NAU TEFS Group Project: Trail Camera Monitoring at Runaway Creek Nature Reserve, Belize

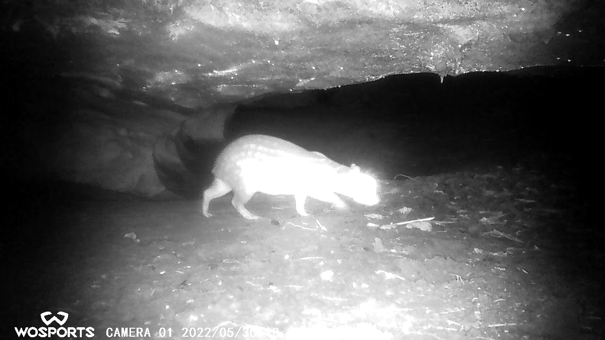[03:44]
Other sightings were a guti, bats, mot-mots, rats, an armadillo, a gray fox, bush dogs, and a black, spiny-tailed iguana.
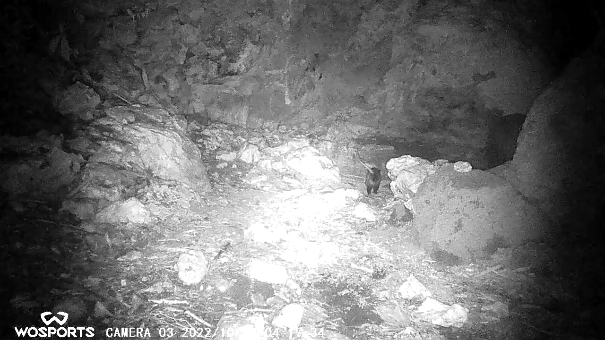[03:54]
Two interesting sightings were a
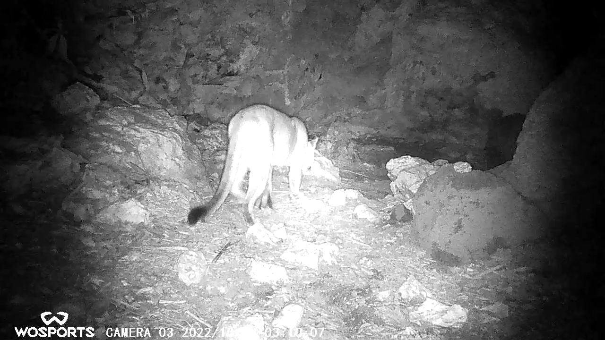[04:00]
puma who walked in and out of the Crocodile Cave, and a jaguar who spent eight hours in Batsub.
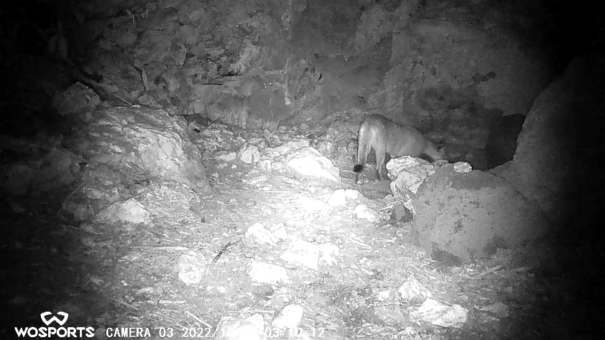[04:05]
Because we saw the jaguar enter and exit the cave, we had both sides of the jaguar.
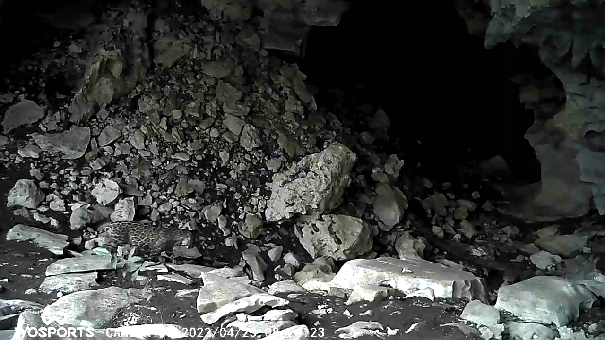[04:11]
Individual jaguars can be identified by their spots, sort of like a fingerprint.
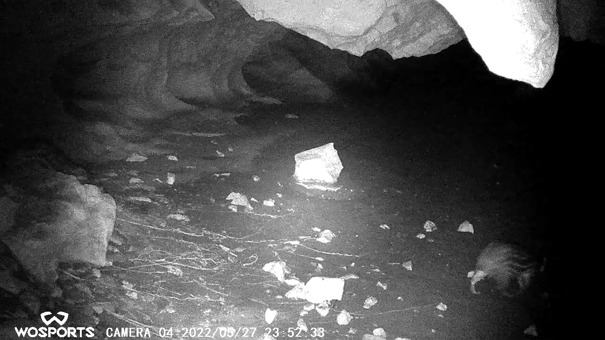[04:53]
This was true for both Croc 2 and Batsub. Other animals would walk in any direction, but the paca consistently traveled the same route. Animals such as possums and a mouse were observed drinking water in Croc 2. Due to the flooding that the cave experiences, many animals use it as a water source. This is one important way the caves function in the ecosystem for the wildlife.
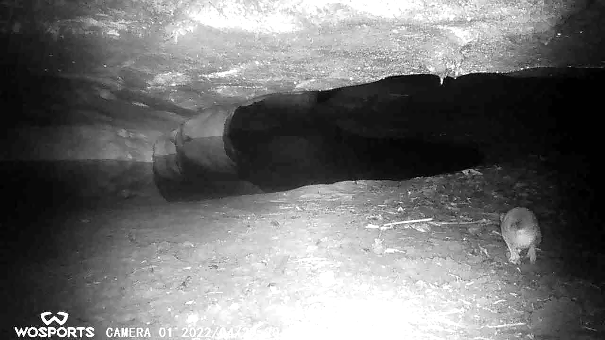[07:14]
And then there's also water that frequently gathers in caves, which provides a highly desirable location for any creature to get a drink. Um, but one of the most confounding visitors in the caves that paid so many visits, and, um,
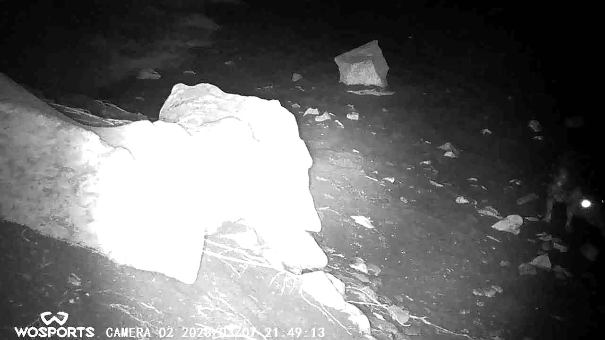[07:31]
multiple visits for each group that we saw were the paca.
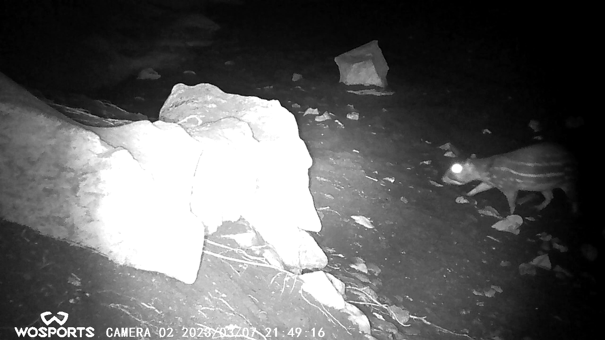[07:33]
And these are small frugivores, and there is no fruit that grows in the caves,